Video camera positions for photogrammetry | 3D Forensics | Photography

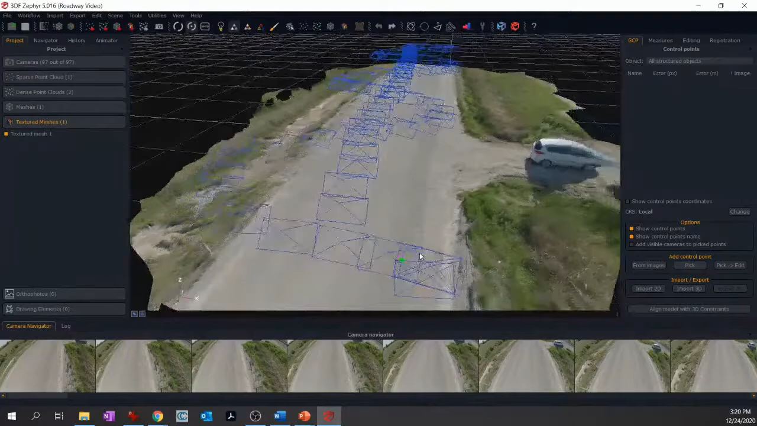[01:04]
So nothing special. You can see all the camera positions that were calculated here. And you can see my path as well. I've got this zigzag motion that I was going down the roadway. Okay, I went back here and then starting somewhere. I don't know, is that even the center of the road?
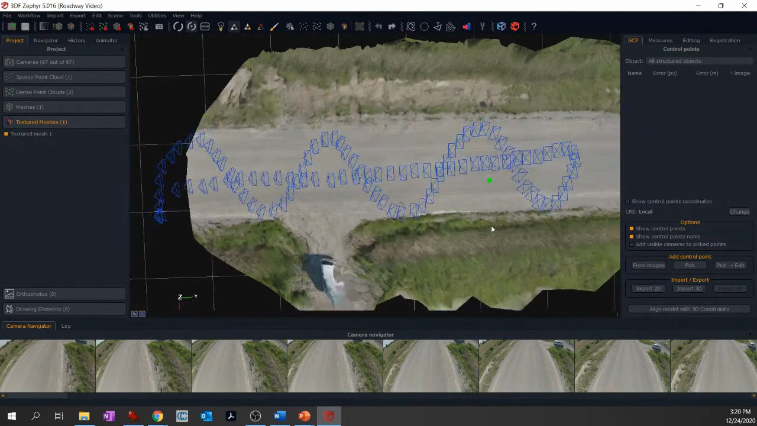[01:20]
Oh, kind of the center. I just walked backwards and made sure that I had the camera pointing in the same direction to about the point where I started. So it doesn't look too bad.
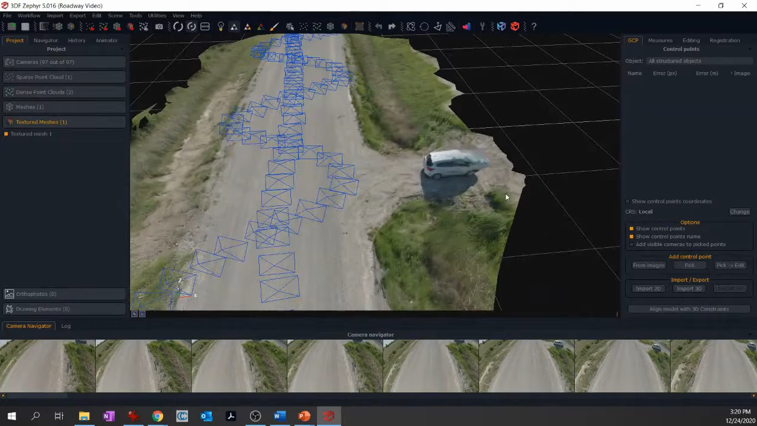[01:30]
When I was talking about the vehicle, you'll see that this side of the vehicle, now cars are difficult in general.
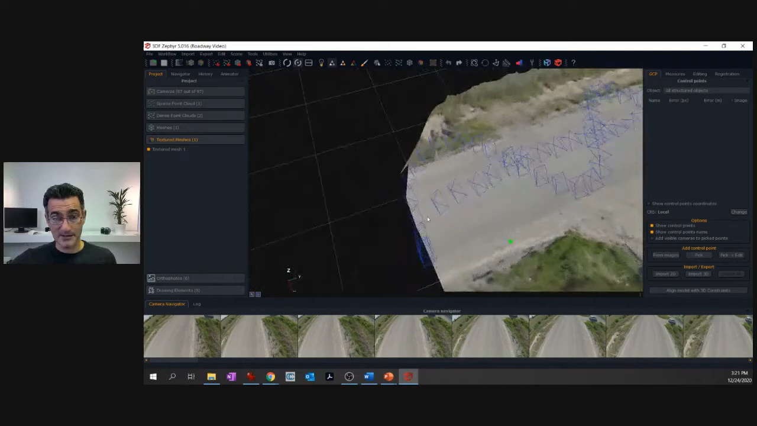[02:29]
So if I wanted higher detail on the roadway, two things you could do with the video camera is get closer, get closer, move slower around a particular object or something that's on the ground, or switch to digital still.
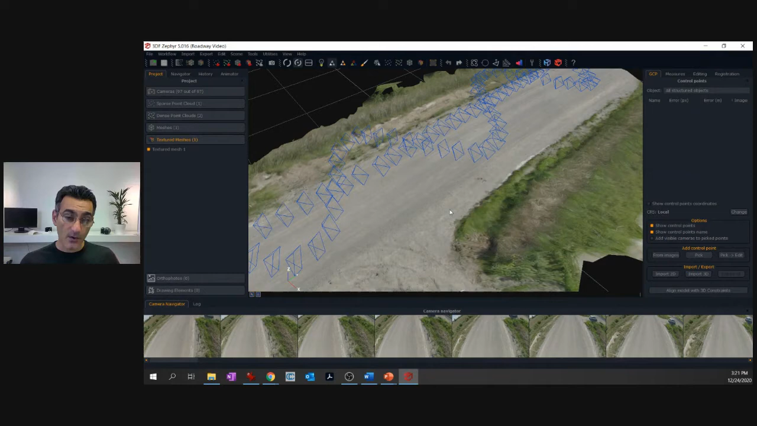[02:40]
And if you have digital stills at high resolution, those are going to work out the best for you.